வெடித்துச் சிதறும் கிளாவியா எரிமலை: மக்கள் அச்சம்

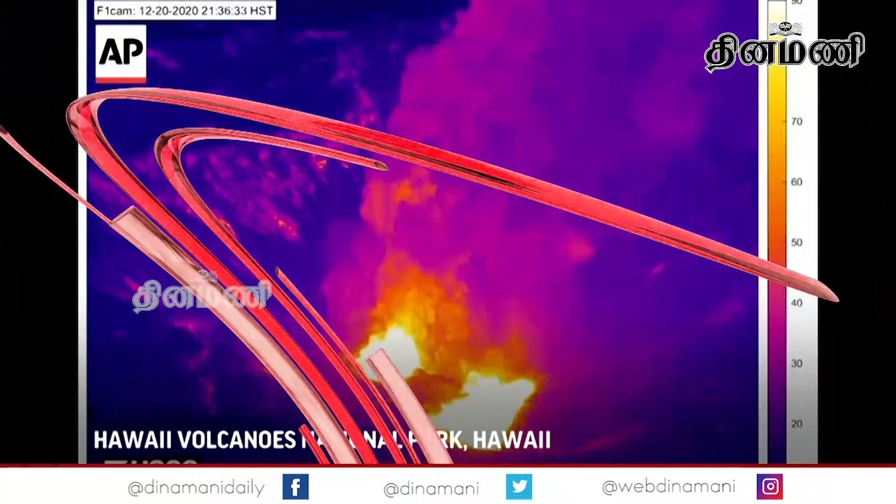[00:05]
அமெரிக்காவின் ஹவாய் மாகாணத்தில் உள்ள கிளாவியா எரிமலை வெடித்து சிதறியது.
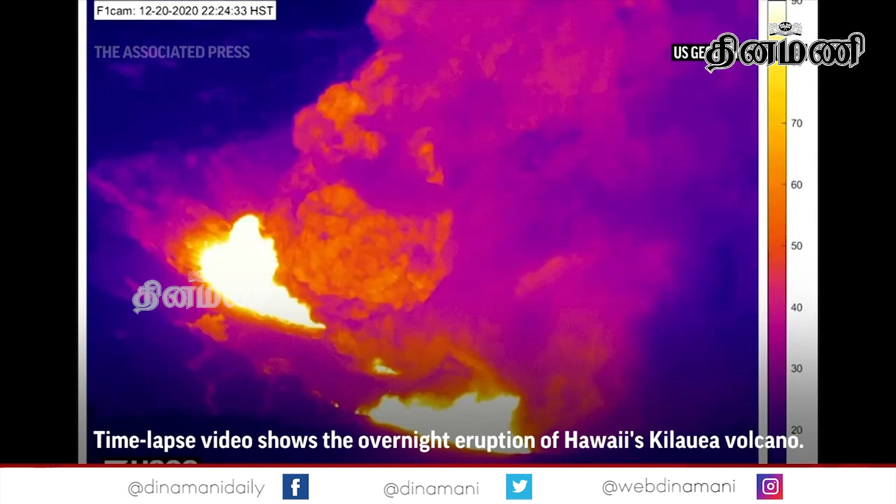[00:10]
கடந்த ஞாயிற்றுக்கிழமை முதல் வெடித்து சிதறி வரும் இந்த எரிமலையிலிருந்து வெளிப்படும் தீப்பிழம்புகள் அங்குள்ள ஏரியில் கலப்பதால் அப்பகுதி முழுவதும் புகைமண்டலமாக காட்சியளிக்கிறது.